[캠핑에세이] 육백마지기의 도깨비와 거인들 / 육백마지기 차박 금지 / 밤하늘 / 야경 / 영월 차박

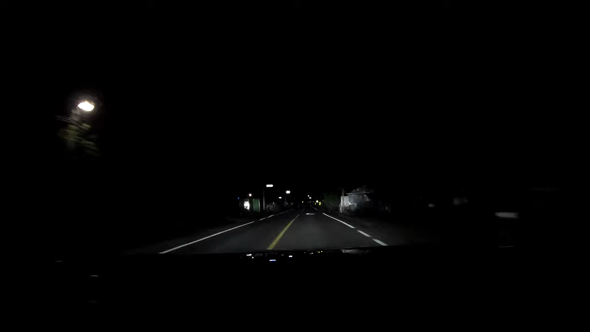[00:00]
야심한 밤. 수상한 두 인간 수컷이 어디론가 가고 있다. 그들은 누구이며, 왜 늦은 시간 인적 없는 산길에 달리고 있는가.
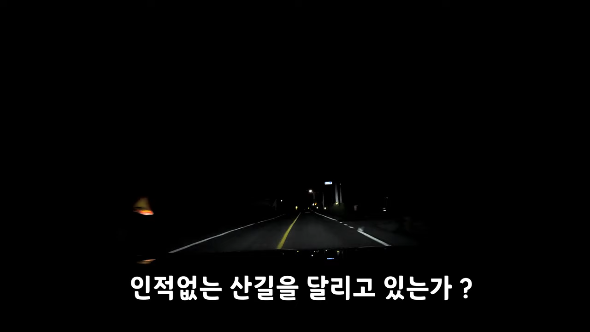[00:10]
때는 바야흐로 21년 8월 29일, 나는 누군가로부터 일문의 전화 한 통을 받게 된다.
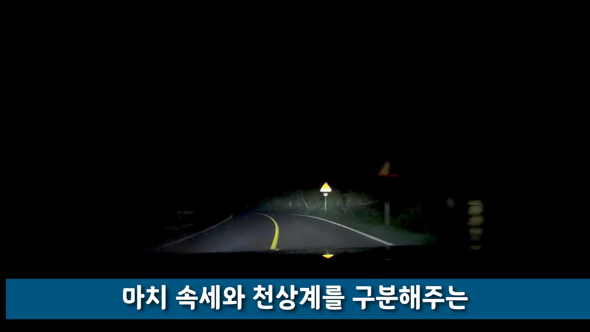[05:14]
구비치는 숲길이 끝나고 고원에 도착하자 검정 1색이었던 하늘이 점차 어슴풀에 빛나기 시작했다.